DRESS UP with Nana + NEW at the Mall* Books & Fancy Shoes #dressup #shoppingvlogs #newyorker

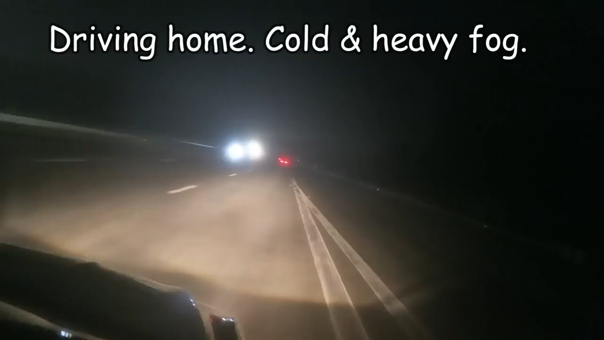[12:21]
Just left Nana's house, and there's so much fog outside. I don't know if you can see it on the screen, but it's really, really foggy.